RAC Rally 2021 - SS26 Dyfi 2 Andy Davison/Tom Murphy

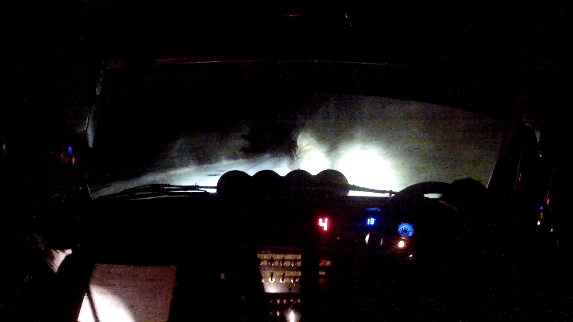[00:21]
60. 5 right. Opens the long 2 right. And long 2 left. Tightens the long 4 left. Over crest. Opens the flat 2 left. Into. Small crest. And 3 left in. 100 down. Very slippy. 6 left. Remember it from last time. It was very slippy. 6 left.
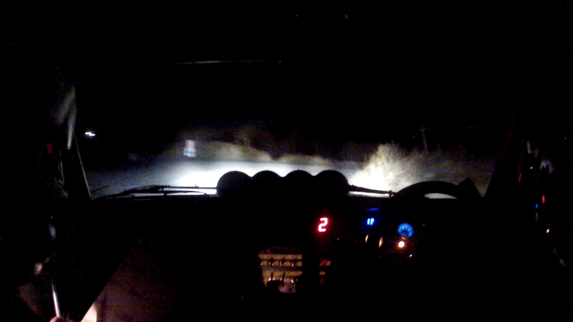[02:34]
3 right, okay, into flat crest,
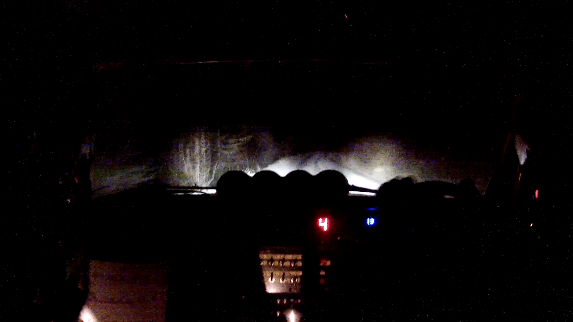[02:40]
into flat 2 right, 130 up the mid, easy 2 right, over crest, only 40, hold, 6 right loose, watch it, it's going to be 6 right loose, it's going to be before that arrow up there, and 2 right, 40, 1 right over small crest, slowing over 40, 9 left, repeat, 9 left, into right on flat crest,
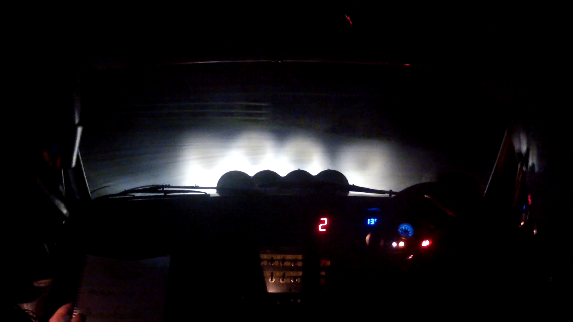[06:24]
1 left. 60. 2 left, okay. 60. Easy 2 left over crest, into 5 right. Into 4 left, okay. 100. 2 left over crest and 2 right. 100. Hairpin left up. And